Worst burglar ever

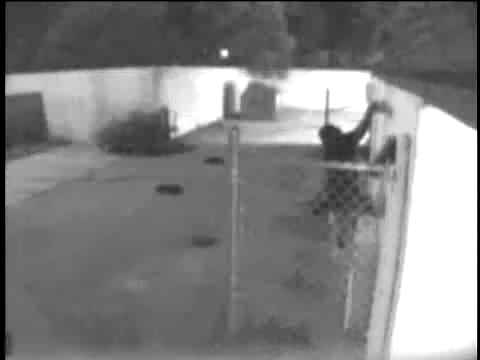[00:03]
An intruder prepares to break into Paul's Liquor Store through the ceiling duct. There's one problem.
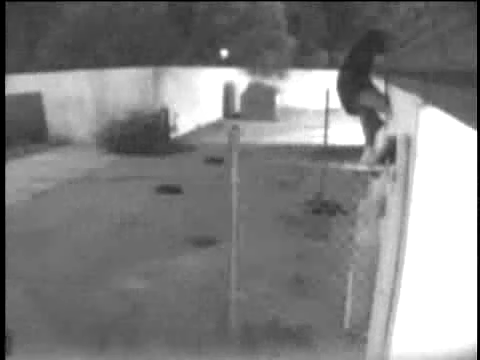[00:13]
He's been drinking. With all he's got, the man finally reaches the roof.